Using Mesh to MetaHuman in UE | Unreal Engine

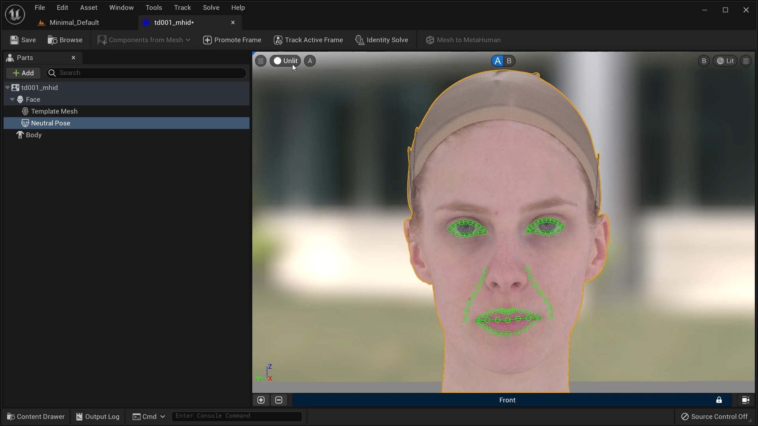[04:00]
Tracking is a 2D process that works best with bright and even lighting. If you have an albedo texture, unlit mode is ideal.